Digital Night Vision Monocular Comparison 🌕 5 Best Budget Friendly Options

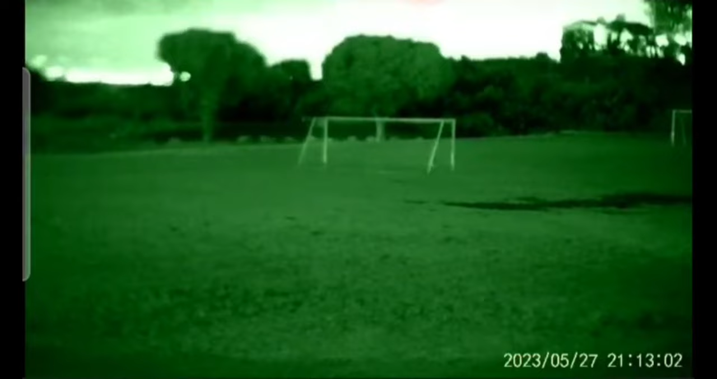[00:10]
in a few different environments and discussing their ease of use, their size and weights, their build quality,
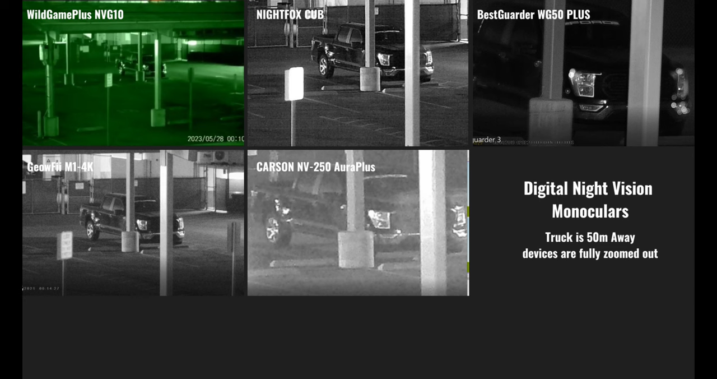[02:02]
We're going to jump right in and take a look at some footage from these devices and see how the performance stacks up head-to-head in a few different environments under different magnification with different levels of IR illumination. And for reference the truck in the parking lot is about 50 meters away. The NVG10 does have a significantly larger field of view compared to the other devices in the lineup. The Cub and the M1 4K have a very similar field of view and while they are tighter they still give you more compared to the Carson Aura Plus and the best garter's field of view is very narrow but it's going to give you the best clarity at distance. Here's some footage from the NVG10 and this was recorded via
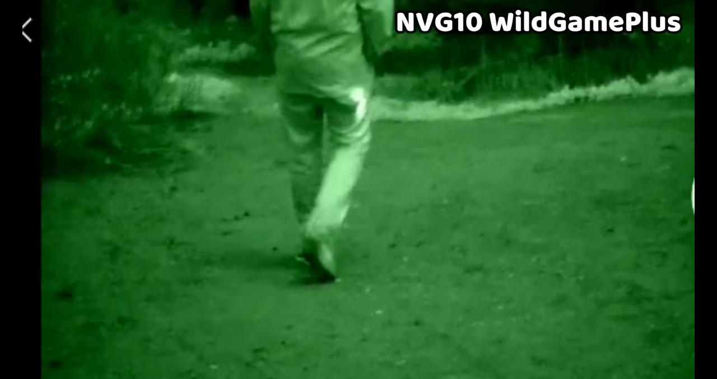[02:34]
Wi-Fi and a screen recorder on my phone and you can choose between a white and black view or a green view depending on your preference and I find that the black and white view provides a little bit more contrast but the green mode might be a little easier on your eyes for extended periods of time.
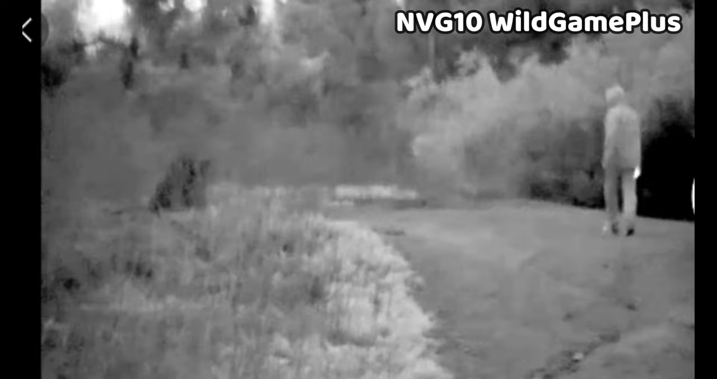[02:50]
The NVG10's video resolution is 1920 by 1080p and it can record 30 frames per second and the display resolution is also 1920 by
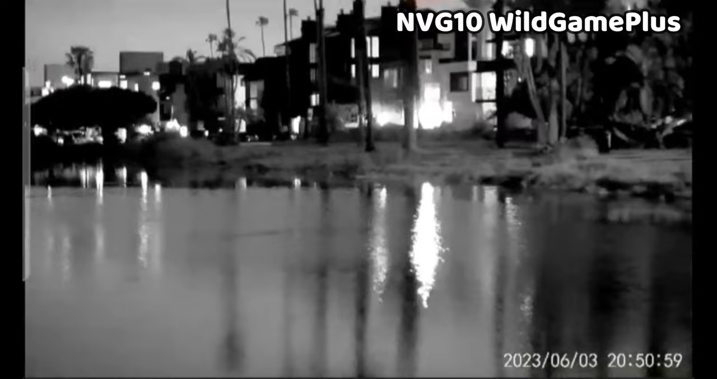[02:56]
1080 and one thing you can't see in the video but you can see on the actual display itself is an
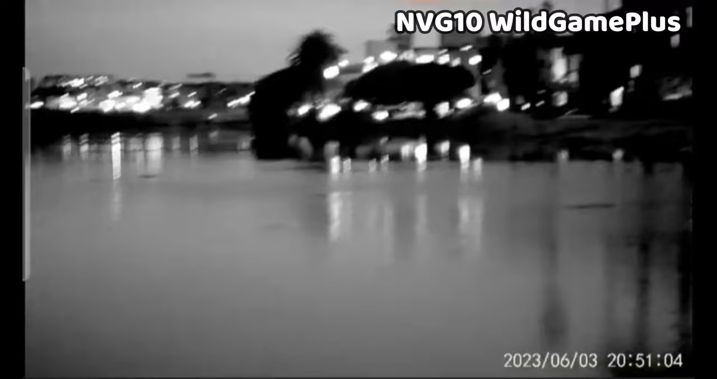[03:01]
electronic gyroscope compass which is useful if you do need to do any kind of navigating and this is an awesome feature that none of the other devices have.
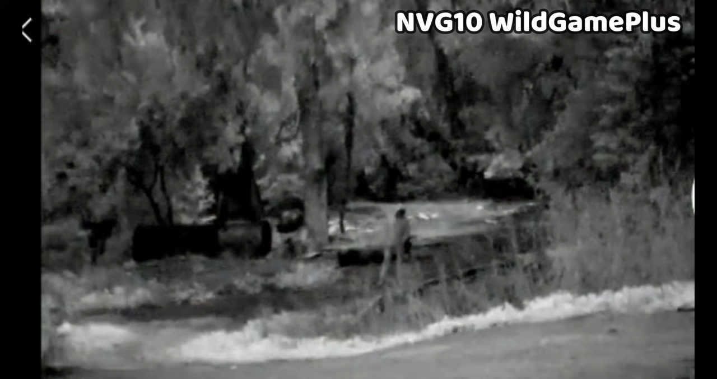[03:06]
The quality of the video from the NVG10 is really excellent
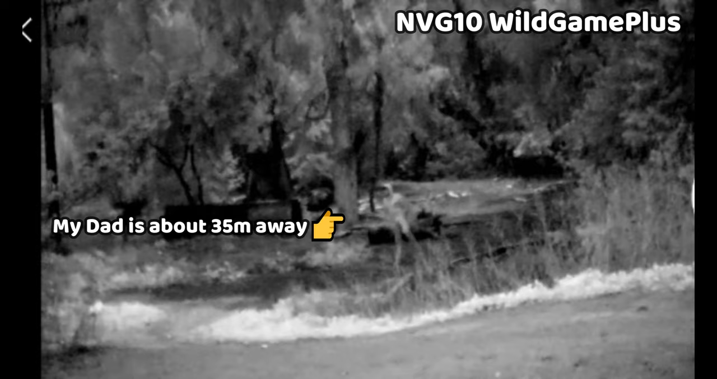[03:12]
and even without the IR illuminator turned on in the settings it is actually still on at very low power and when you turn on the illuminator they are nice and strong and they provide a very wide and evenly diffused illumination.
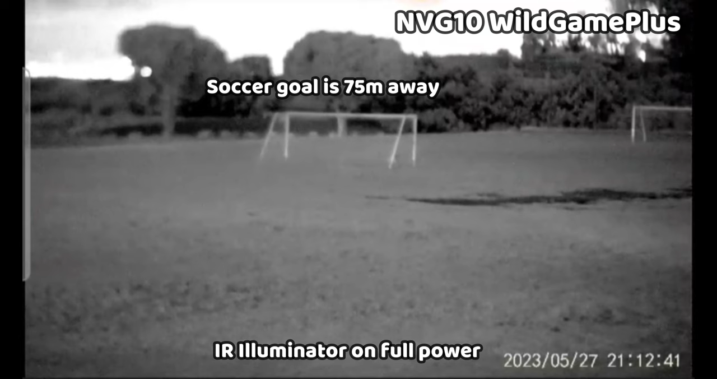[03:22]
The range of this device is about 100 meters in total darkness and up to about 200 meters in low light conditions and it has a 1x optical zoom and up to a 6x digital zoom.
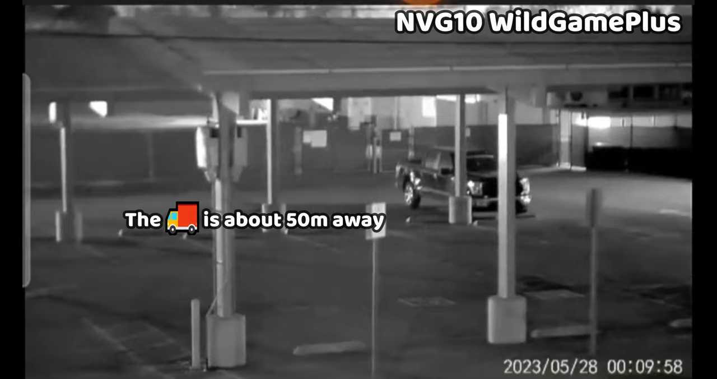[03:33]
In the presence of ambient lighting it can also keep up just fine and you are able to detect
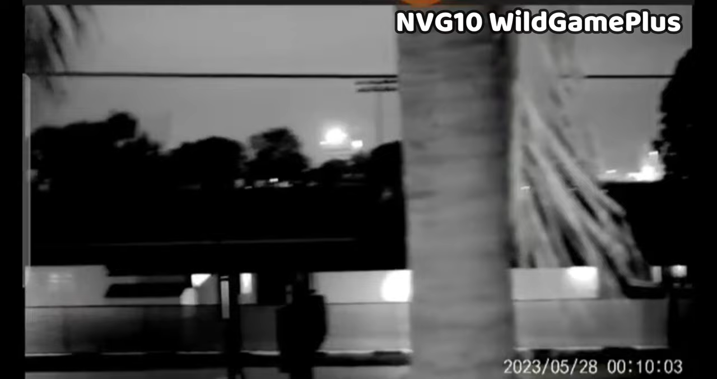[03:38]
objects relatively well at range but when you do zoom in it does get a bit grainy and it is tougher to focus and
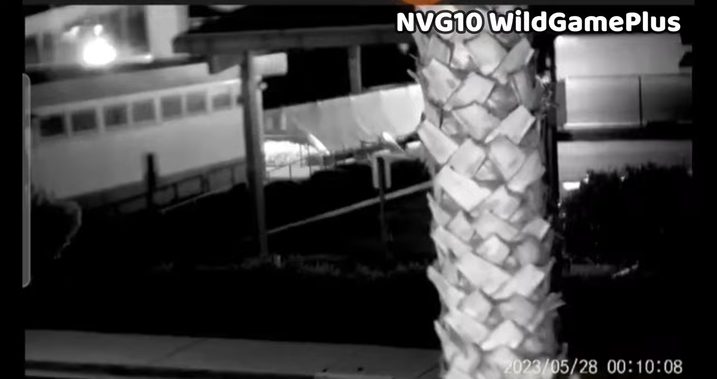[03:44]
there's definitely some better options in the lineup if long range is an important consideration for you. Here's some footage from the cub and this is a more longer range setup than the one we looked at previously and although the footage is a
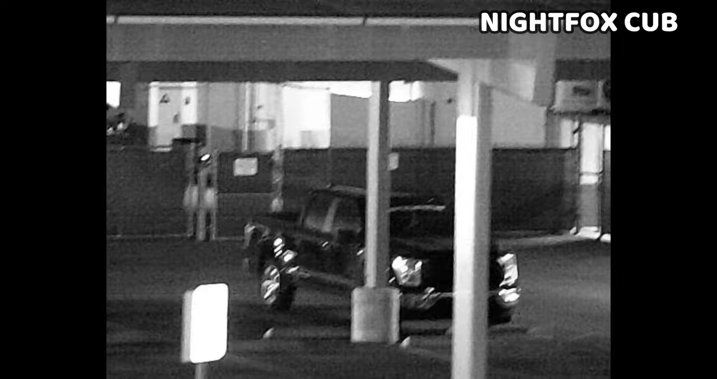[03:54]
bit more grainier it is better than the NVG10 at further magnification levels.
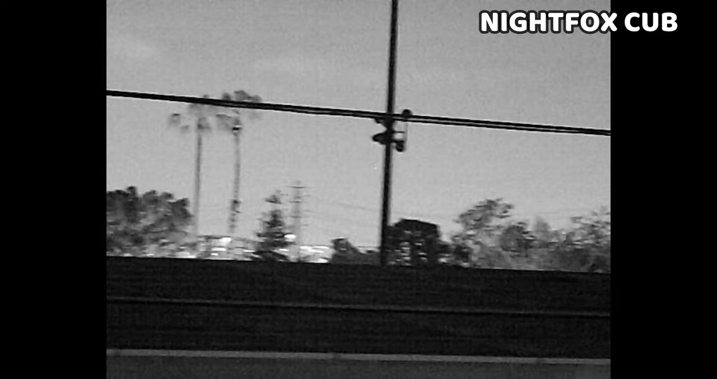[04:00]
When you increase the IR illumination levels the graininess seems to improve and the IR illuminators are also well powered on this device and the range rating of 150 meters from nightbox seems reasonable if not slightly understated.
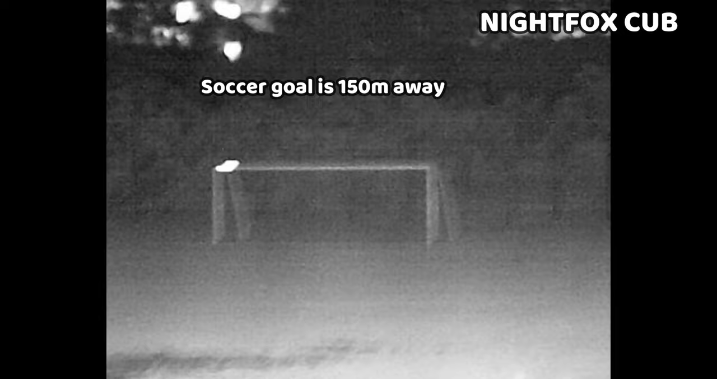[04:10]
It has 3x optical zoom and 2x digital zoom and a 10 degree field of view and the cub also does well in the